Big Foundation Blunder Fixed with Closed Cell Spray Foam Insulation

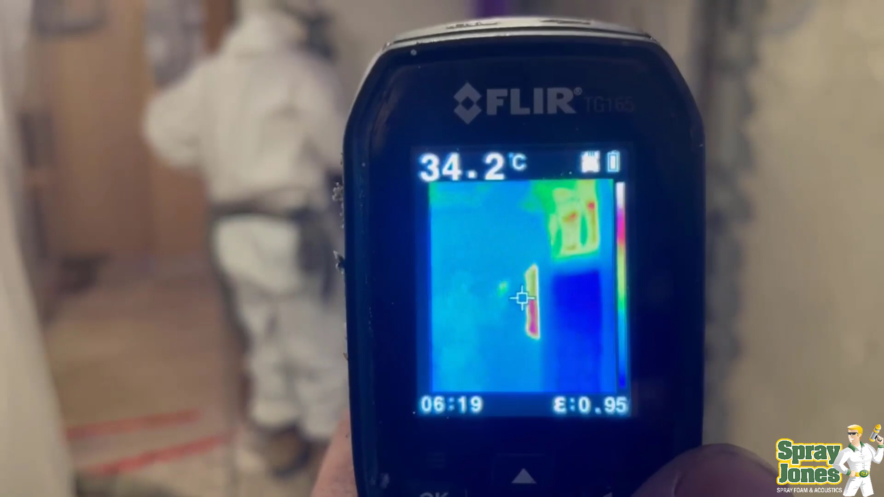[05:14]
On screen: spot 34.2°C
And my secondary crew chief was with him that day. And he pulled out the FLIR infrared heat gun that we've got.
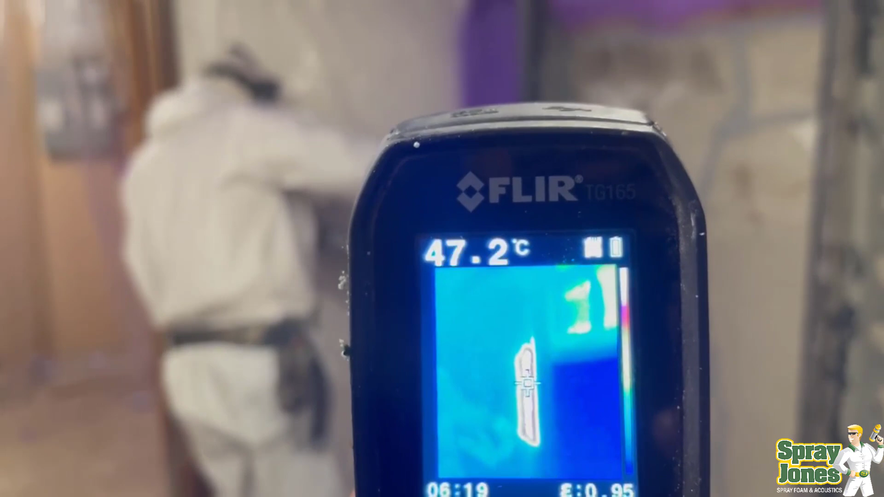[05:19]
On screen: spot 47.2°C
We really like this gun for checking on our work.
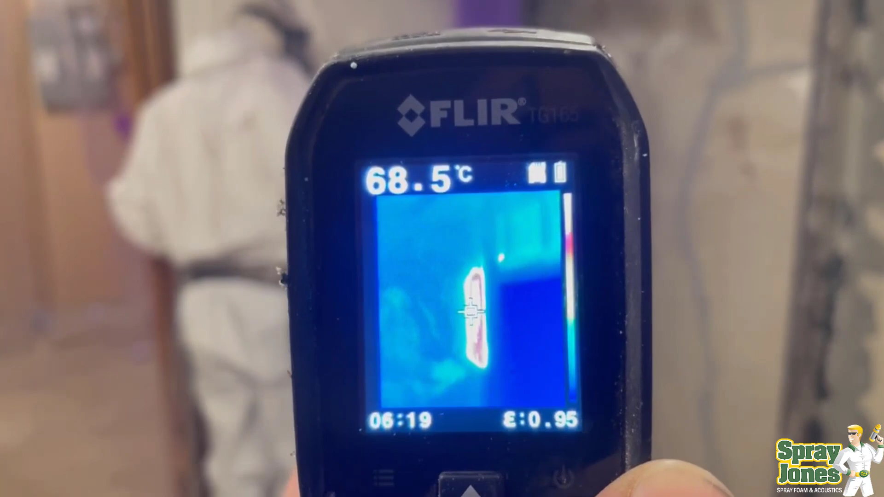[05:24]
On screen: spot 68.5°C
Doing befores and afters. And he's just playing around with it here. Showing how warm the spray foam is going on.
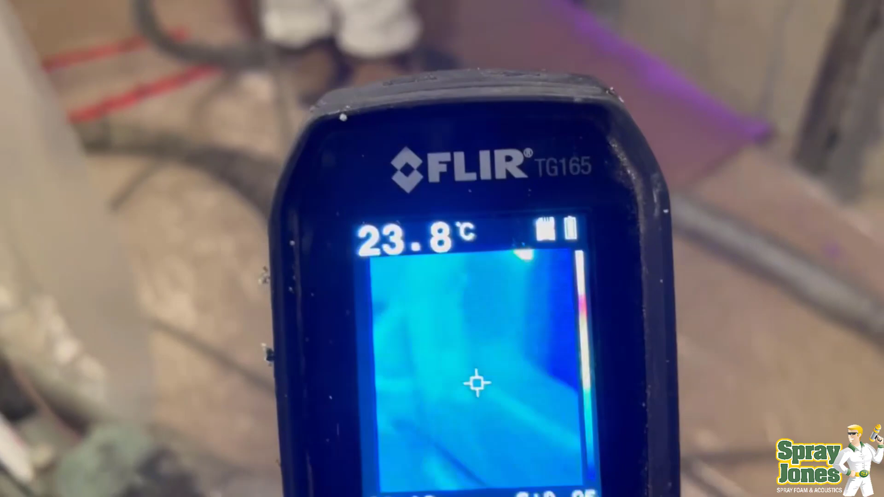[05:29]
On screen: spot 23.8°C
We see the spray foam is all the way into the 40s. And showing how warm and important the heated hose is along the floor.
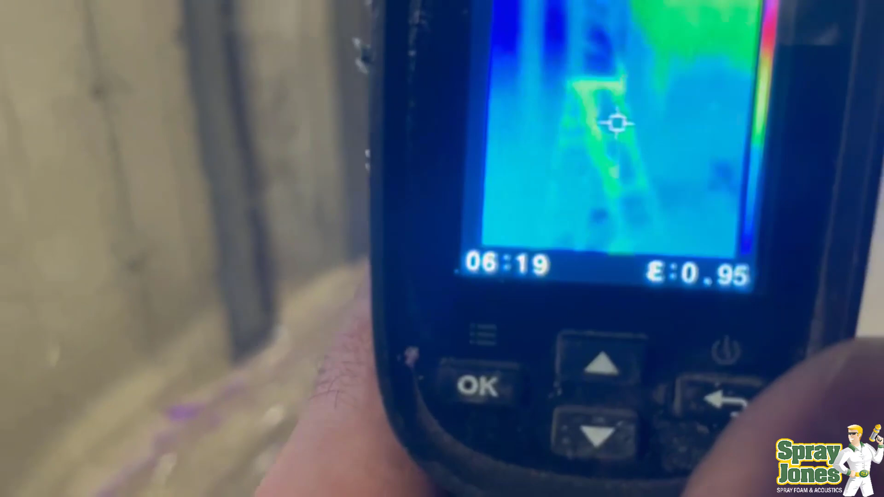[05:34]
And then what we're getting for internal temperatures.
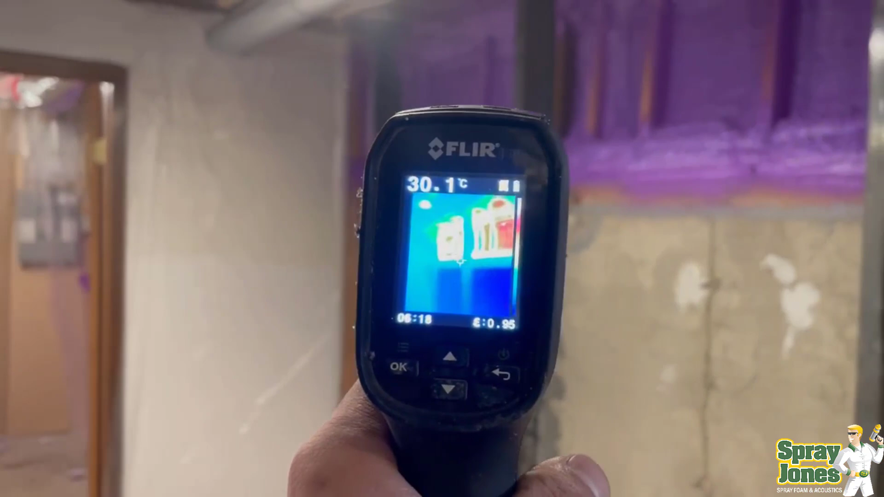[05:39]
On screen: spot 30.1°C
You can actually see where the spray foam has just been applied fresh. It's still reading 40 degrees Celsius warm.
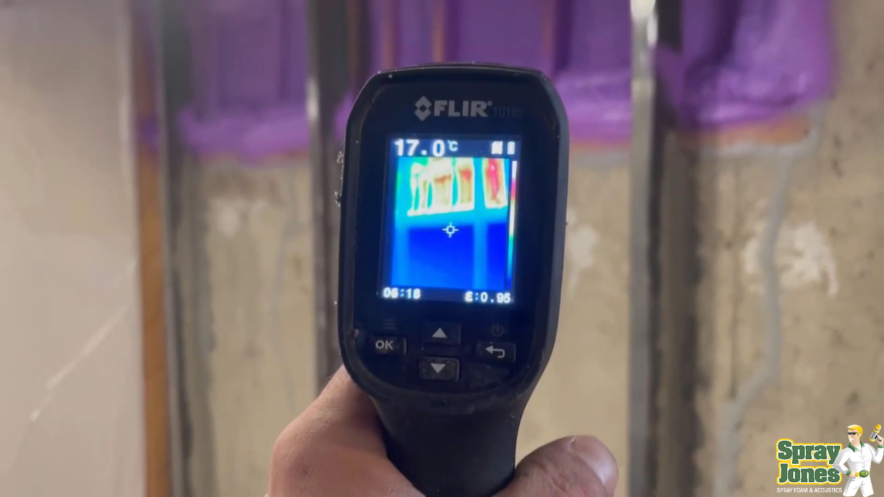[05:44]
On screen: spot 17.0°C
And 17 degrees Celsius on the inside of the cold foundation walls.